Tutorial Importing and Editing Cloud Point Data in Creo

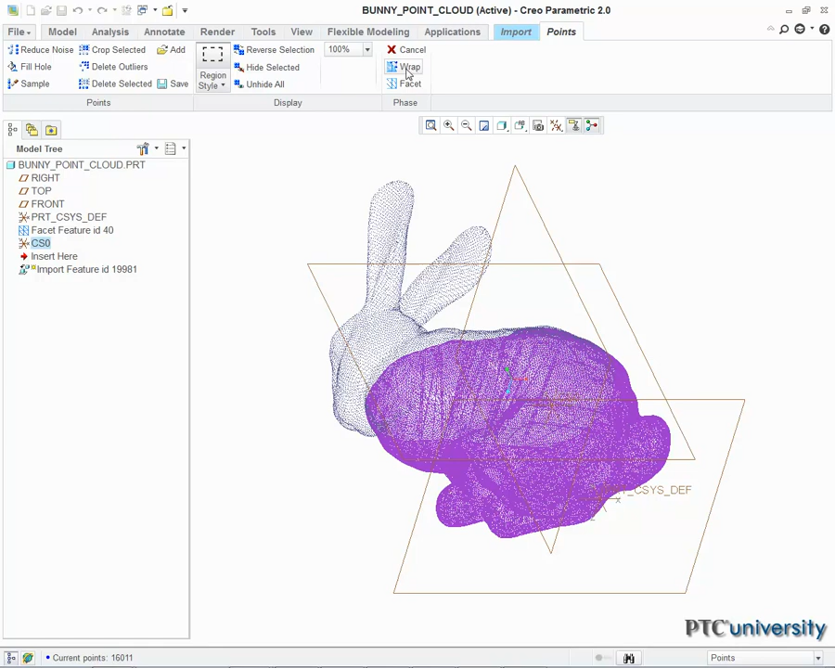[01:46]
After selecting Wrap and then Facet, both coordinate systems are now solid,